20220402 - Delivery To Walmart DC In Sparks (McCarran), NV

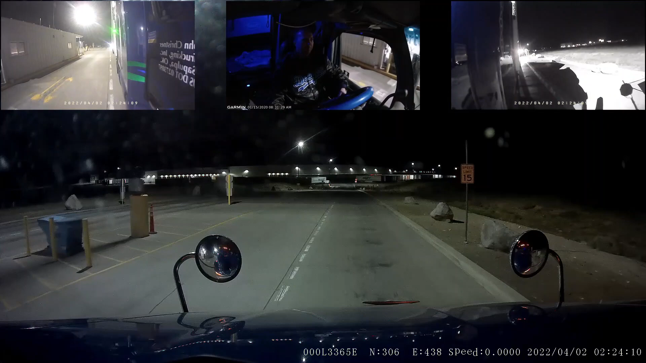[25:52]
Again, there was only one truck in line in front of me, so this was real easy to get in here.
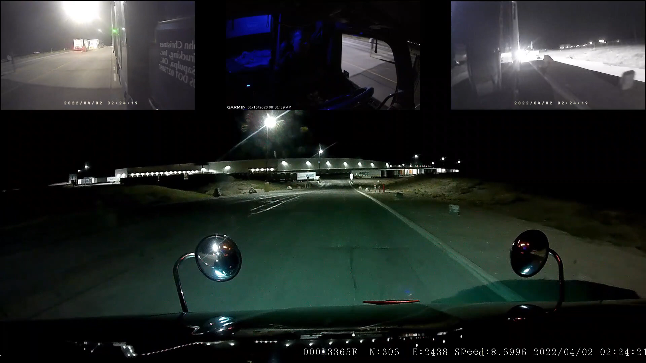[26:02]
Okay, traditionally when you deliver here, when you get through docking in, you're supposed to bobtail over to the bullpen area, which is fine by me. Although, I think the last few times I come here, they stopped making this bobtail over to the bullpen and let you just disconnect and stay parked basically in front of your trailer.
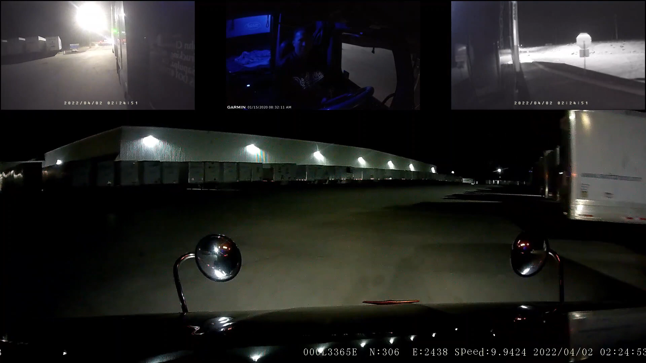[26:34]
All right, nobody coming. I'm going to go this way. I'm going to go this way. Yeah, it's still a little bit gimpy, though. I mean, my foot, you know, the pain is, it kind of comes and goes. It seems to get better when I take the ibuprofen, but,
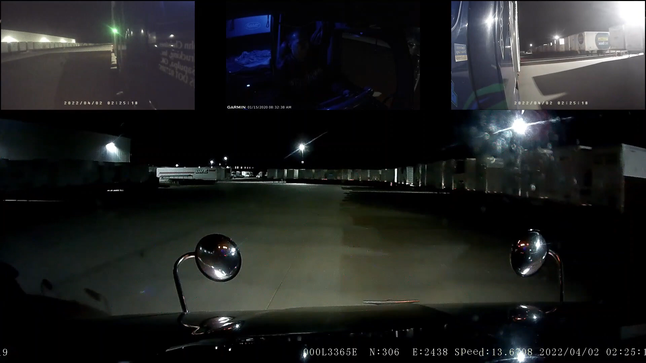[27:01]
you know, even then, I still have a little bit of a limp. Right now, it's a little more sore over by, I guess I'd say, where the toes meet up with the foot, somewhere in that ballpark. All right, so, yeah, right over here on the end of this row of drop trailers, you'll see that tractor sitting there.
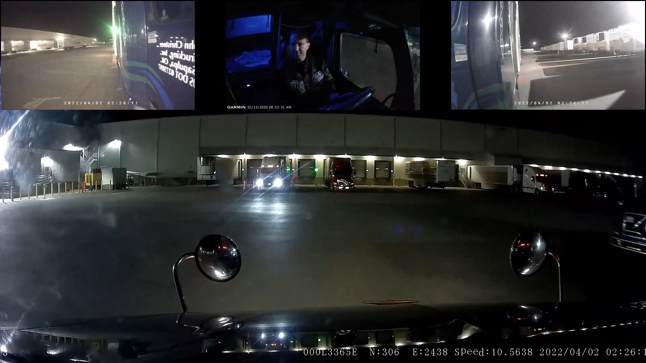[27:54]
but at the same time, my foot like it is, it may just come on over here. I don't know. Eh, no, I don't know, I might just go ahead and walk. All right, we're by 320 right now, so we're going to be pretty far down the lane before we're even... It looks like Giltner's in 330.